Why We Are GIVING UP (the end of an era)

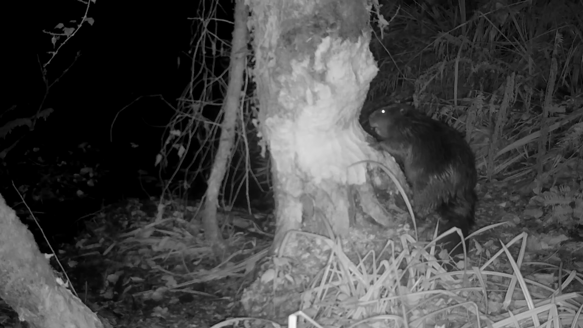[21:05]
I'm still seeing them on the trail cameras at sort of midnight around, around that time as well, working and out on the water.
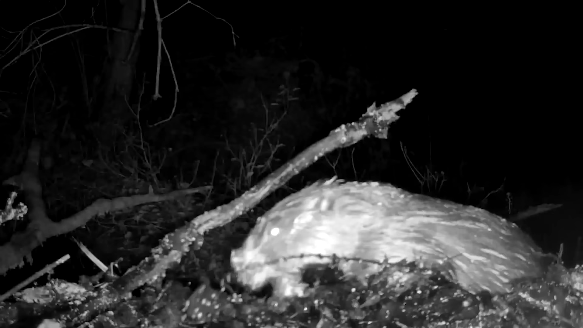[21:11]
So it's, um, you know, it gives them a bit of time to feed and, you know, you can sort of conserve their energy a bit as well. So yeah. And why was she taking down that hazel?